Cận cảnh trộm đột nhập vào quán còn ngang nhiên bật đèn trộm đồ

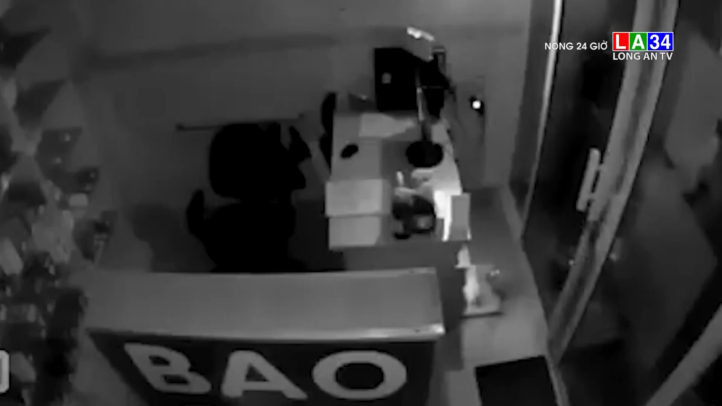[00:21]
Theo đó, diễn biến được camera an ninh sắp ở Lồng Xuyên An Giang ghi lại cho thấy, nhóm thanh thiếu niên khoảng 3 người sau khi đột nhập vào trong cửa hàng đã lấy một số độ đạt.